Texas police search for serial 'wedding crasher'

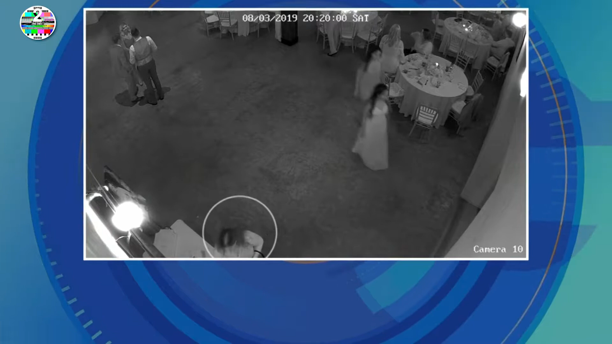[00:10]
But this morning, Texas authorities are on the hunt for a suspected serial crasher, seen in these newly released surveillance images, allegedly making purchases with stolen gift cards,
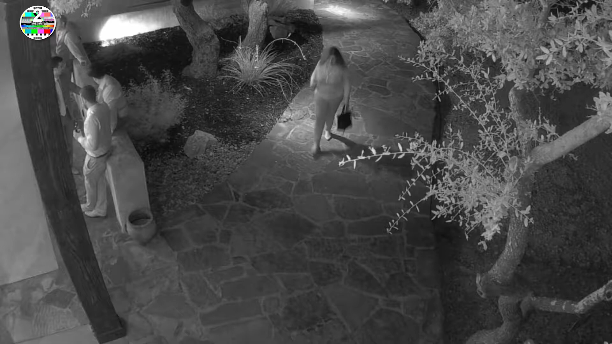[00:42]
The sheriff's office saying the suspect arrives uninvited, posing as a guest, and then when no one is looking, heads to the gift table.
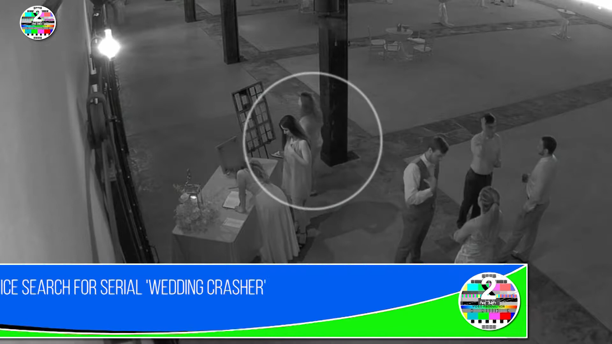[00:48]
Difficult part is not all the victims retain the receipts, so it can be difficult in actually tracking everything that was stolen.